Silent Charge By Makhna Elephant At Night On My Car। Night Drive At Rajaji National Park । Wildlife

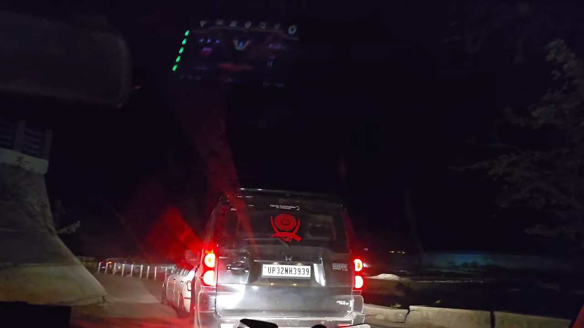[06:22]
है बिद लाइफ को रेस्पेक्ट दो संभाना दो मैं हमेशा देता हूँ लेकिन अभी आप देखो कि आज कितनाटरासी क यह टूरिस
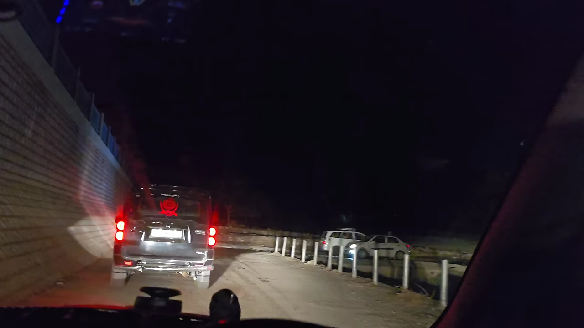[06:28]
का ट्राफिक नहीं दोस्तों शादियों का ट्राफिक है आज खर मास कल खतम हुआ है आज
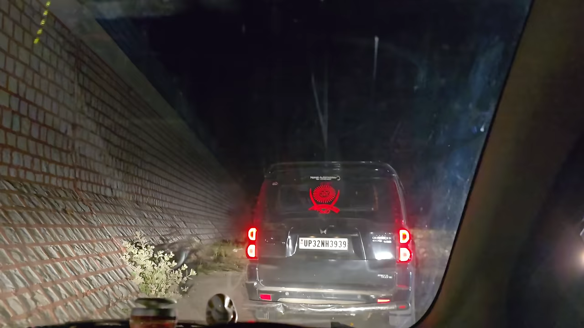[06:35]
इतनी शादिया है मुझे तो लग रहा है मैं जब जंगल में जाओंगा ना वहां भी मुझे बहुत
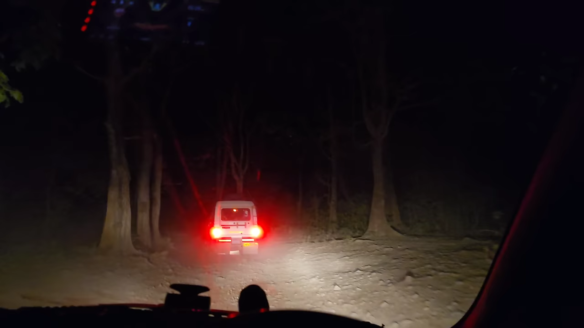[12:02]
यह भी एक elephant crossing है जो बने है और यह दोस्तों जो crossing बने है न इसके बारे मैं बताओंगा भी निकल जाओं जंगल को आने में एक बात याद आगी मुझे मैं बताओंगा यह बहुत फायदे की चीज होती ही crossing गाड़ी दूल उडाके गई है लेकिन फिर भी मैं विंडो बंद नहीं कर रहा है आला कि front तो clear हो गया अब आगे गाड़ी चल रही है इसका मतलब 99% safe हो गया
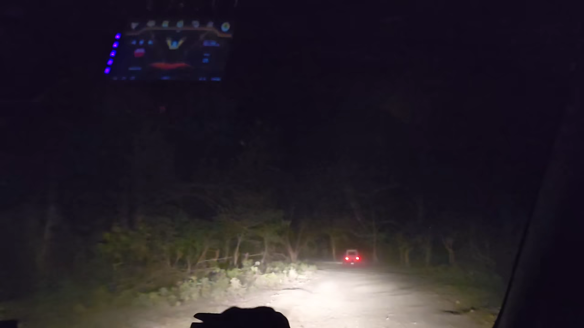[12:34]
1% तो कभी भी safe नहीं होता उस दिन देखो ना मेरी गाड़ी निकली और निकलने के 4-5 second बाद ही विंडो बंदी कर लू यार यह तो बहुत दोल रहा रही है जीना मुश्किल कर देगा यह सबसे बड़ी वाली elephant crossing इस पेड़ के पास में है
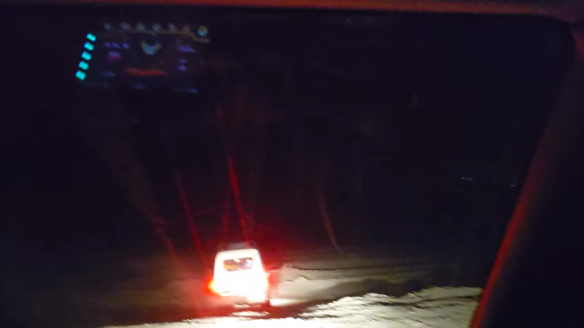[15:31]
चलके, यह elephant crossing जो बन जाती है, जहाँ-जहाँ, अचा हाथी का एक ही रास्ता होता है, जो herd चलेगा ना, दोस्तों तो उसका एक path पर बना होता है, और जो taskar है, वो कहीं से भी घुज जाएगा, उसको फरक नी पड़ता, तो मतलब जिस रास्ते में हाथी चलते हैं, वहाँ पर एक बड़ा रास्ता होगा, यह देखी,
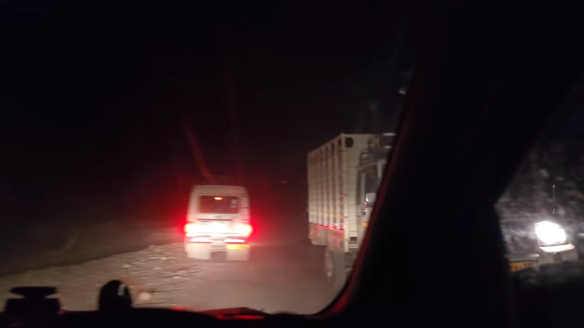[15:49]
गाड़ी पर गाड़ी, अब यह भाई सब क्यो रुक गए, मुझे side देना चाते हैं,